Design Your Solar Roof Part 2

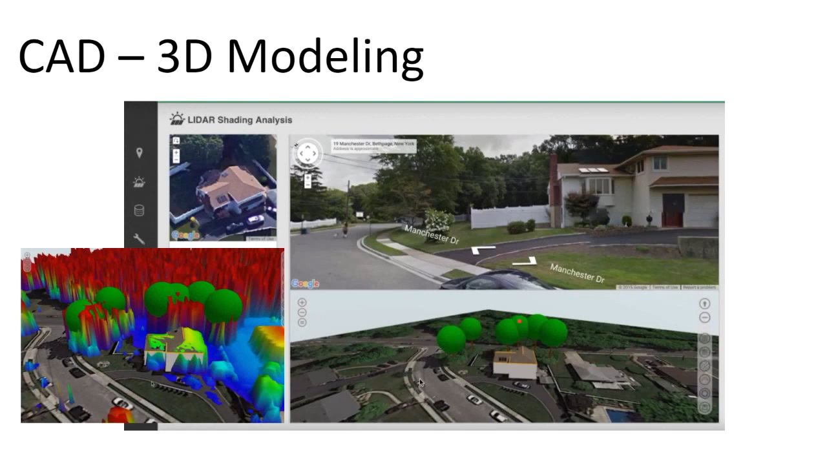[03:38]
one interesting tool that aurora has is taking a
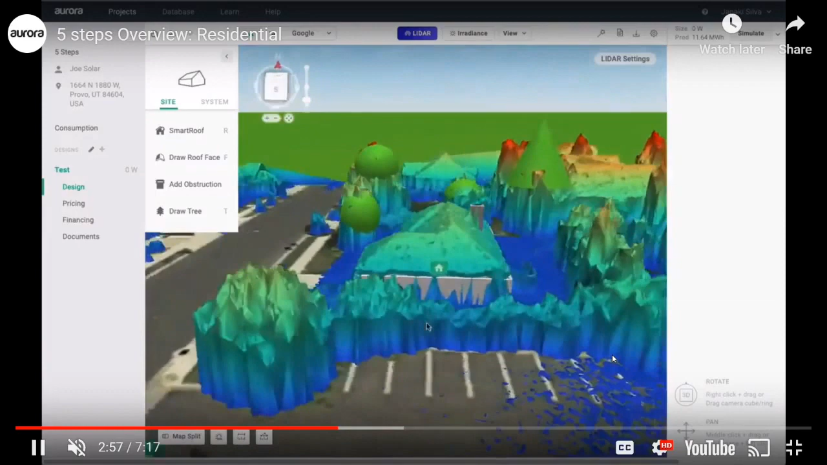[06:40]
there we have it with the lidar data you know you you now can just grow your model to fit the lidar data and it will just match up you know
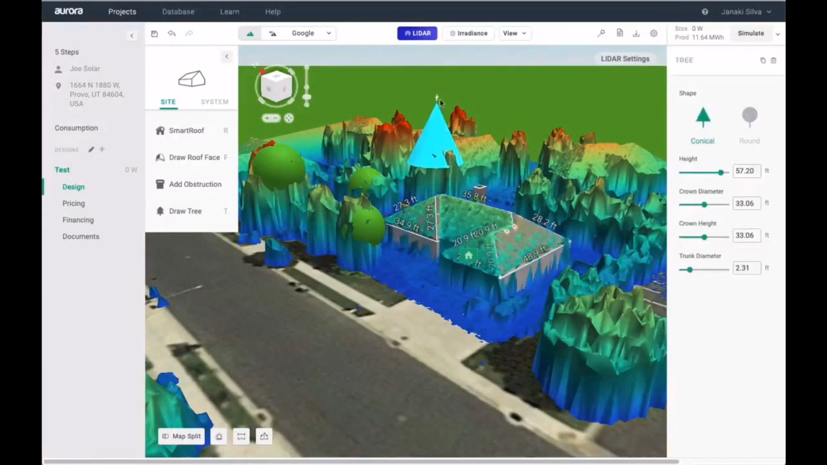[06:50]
nice and perfect um so you know they have they have different shapes
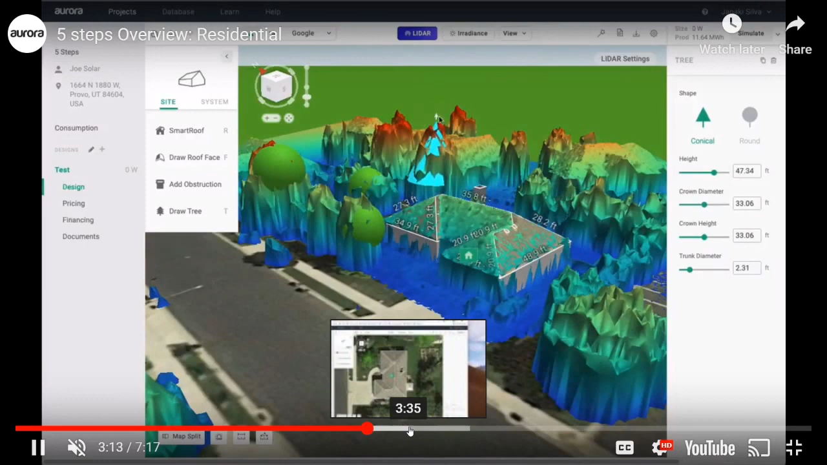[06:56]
of trees uh to make your 3d shape a little bit better